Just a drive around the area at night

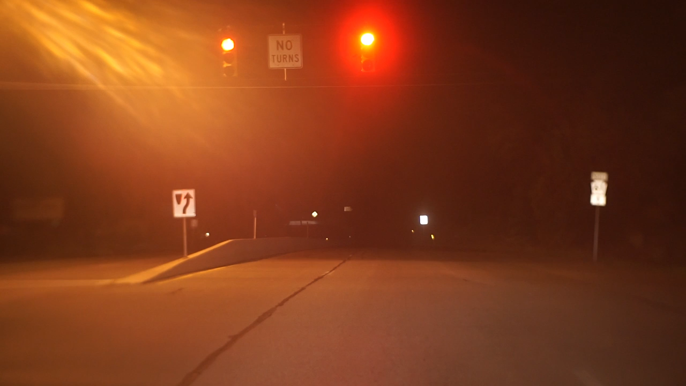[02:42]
Why, as in, why did the light change when there's no cars? See, now there's a car, but it's going to change for us. Weird stuff. Weird, weird stuff.
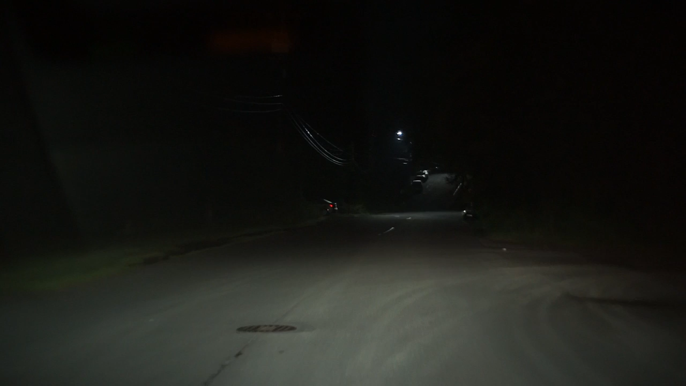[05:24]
This stop is always weird. Now, there's usually cars right before you get to it,
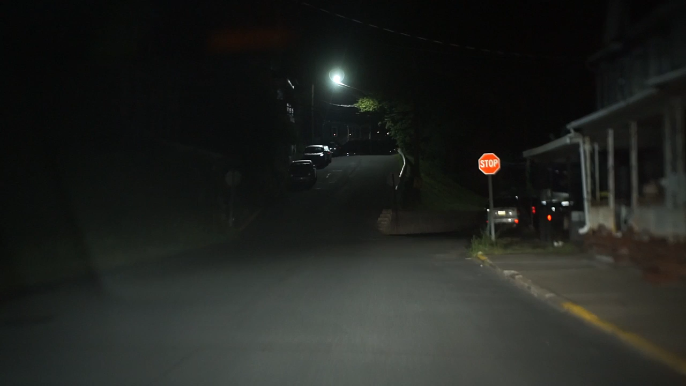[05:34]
but yeah, it's like, is this stop sign for the road that you see to the right, or is it to this here too? Is it for both?
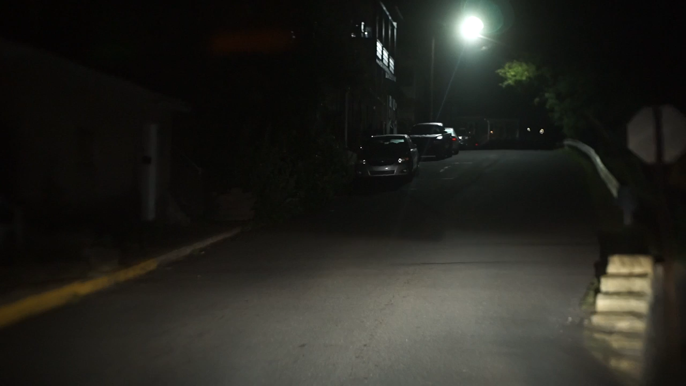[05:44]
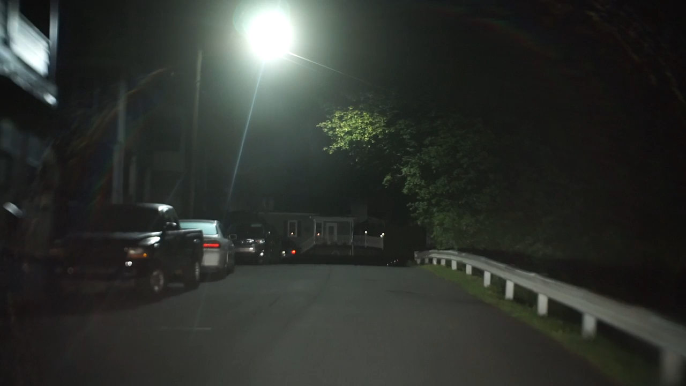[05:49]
And these roads here are hellish when eating relish. No, they're hellish when more than one car is trying to get through.